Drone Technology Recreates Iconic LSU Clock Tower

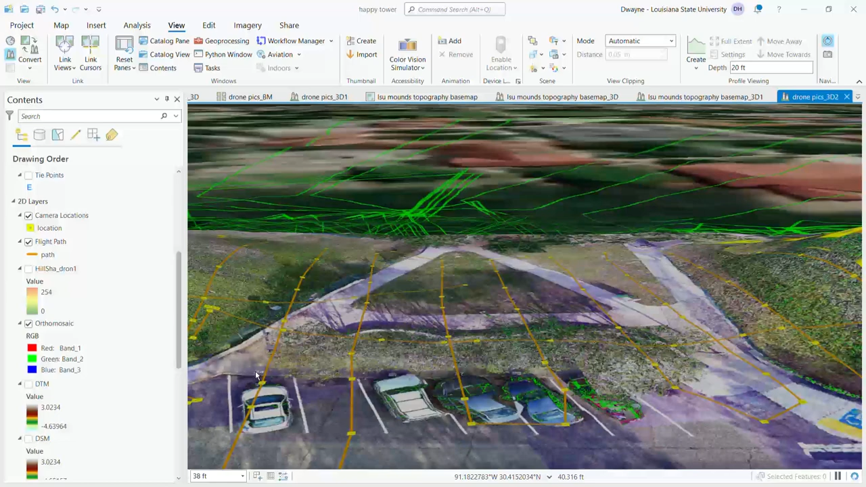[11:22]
So now we're gonna get a side view here
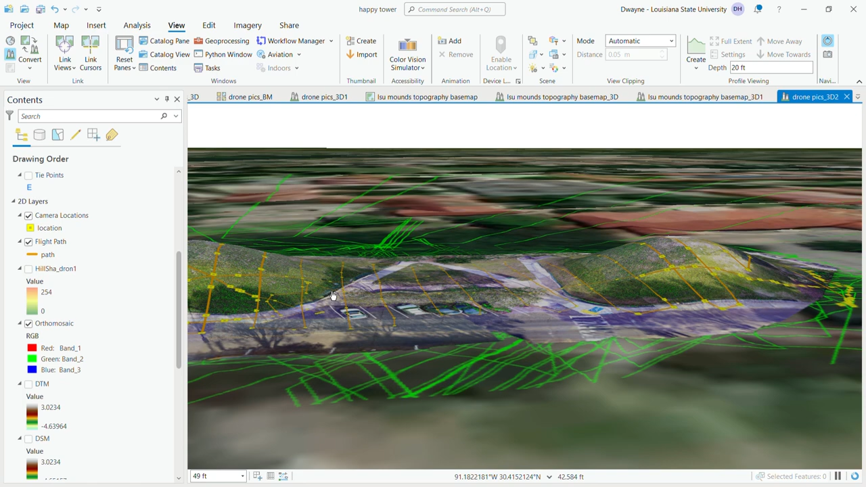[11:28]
just to get a better idea of what the mounds look like in the model itself. And so this will be a model we can use to compare
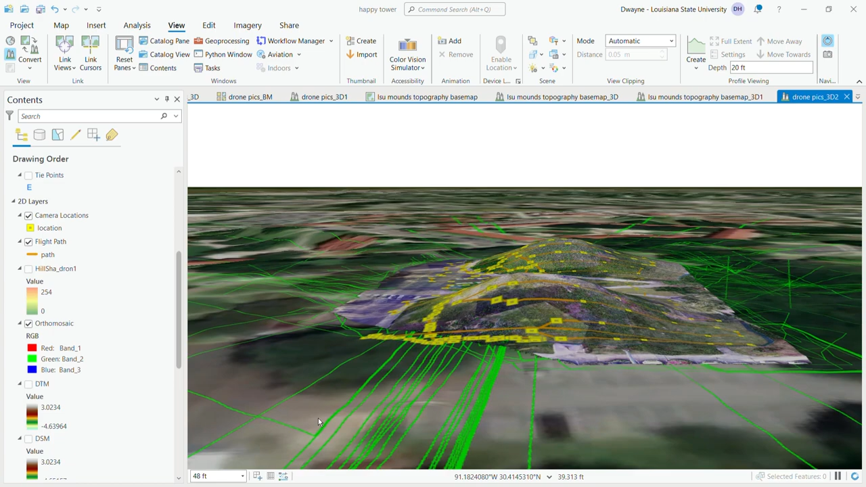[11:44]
year after year or decade after decade and figure out how much creep,
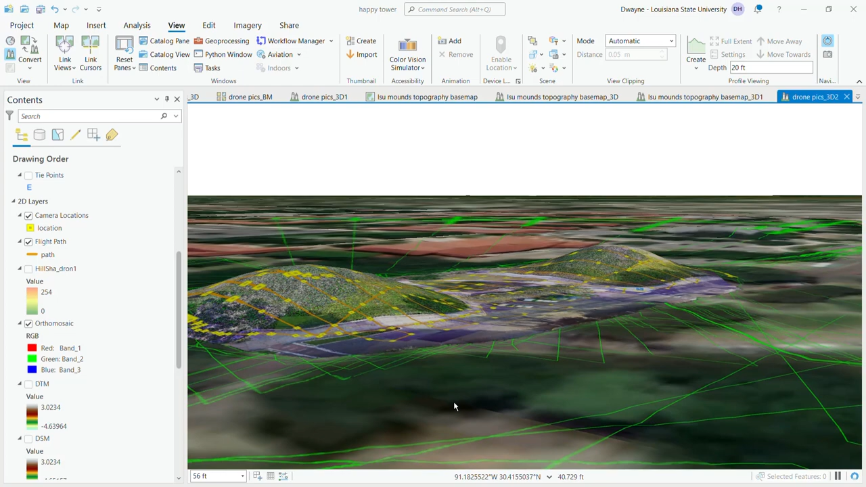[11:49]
how much slumping, how much the mounds are being degraded.